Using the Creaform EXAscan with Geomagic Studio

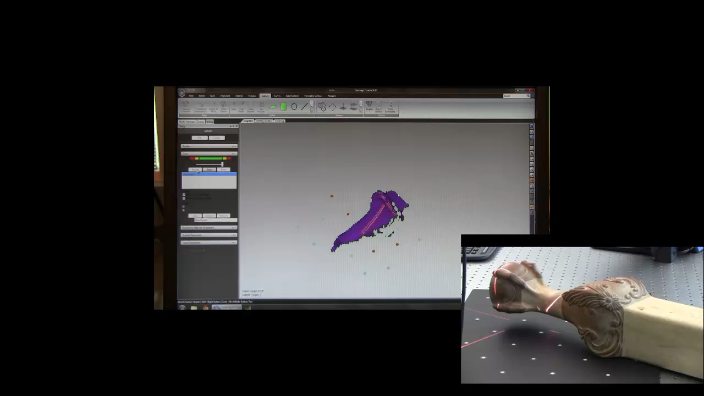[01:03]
We have a depth display on the scanner which tells me if I'm too close or too far away.
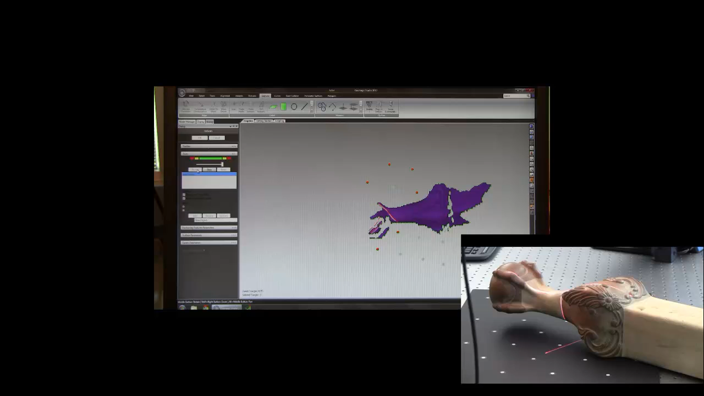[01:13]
Ideally, you want to be about 12 to 14 inches away. It varies slightly depending on the model and exposure.
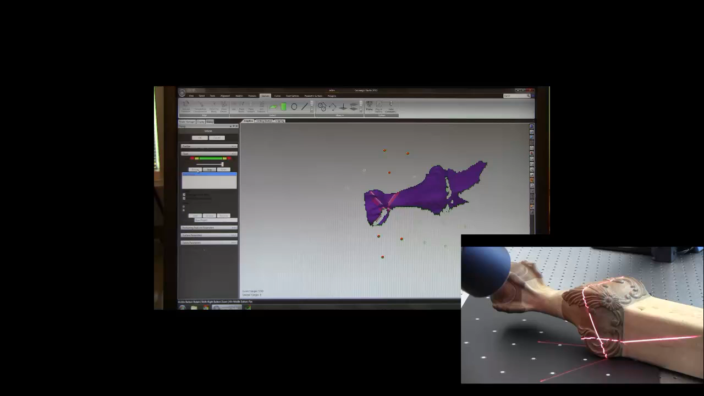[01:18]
It's important to keep an eye out for holes in the model and fill those in with the scanner. You can see we have a spot up here towards the top that we need to fill in.
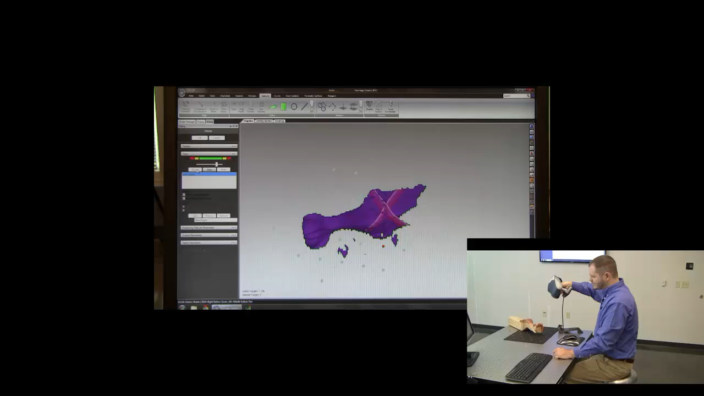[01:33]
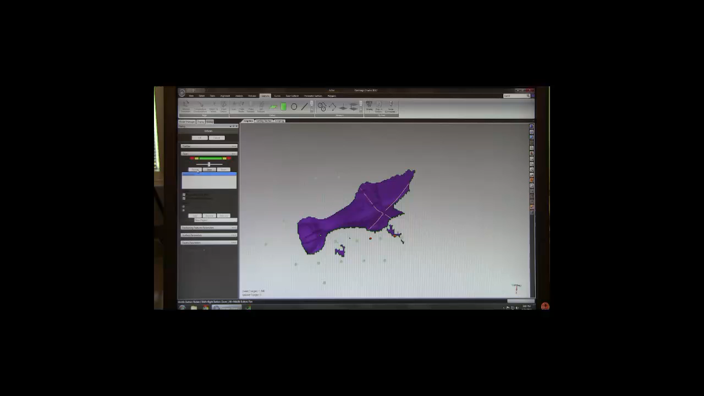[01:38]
To finish scanning, we click on stop and here we have a completed scan inside of Geomagic.